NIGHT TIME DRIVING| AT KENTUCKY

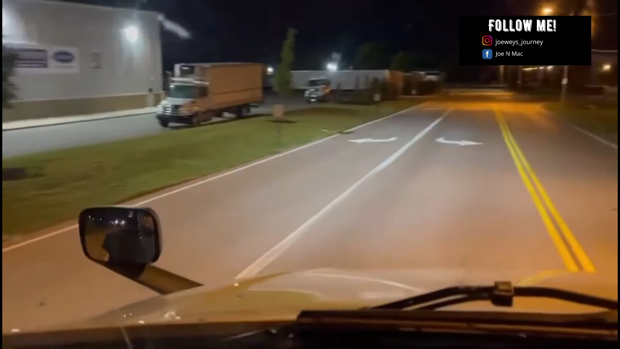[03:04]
There we go. Just drop the entrance on the right. There we